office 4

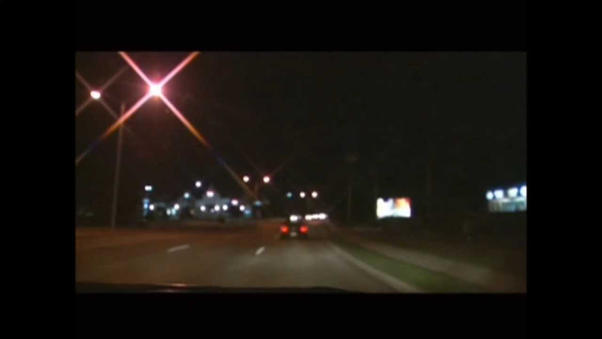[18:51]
A major complaint about glasses is the glare and halo effects experienced with nighttime driving.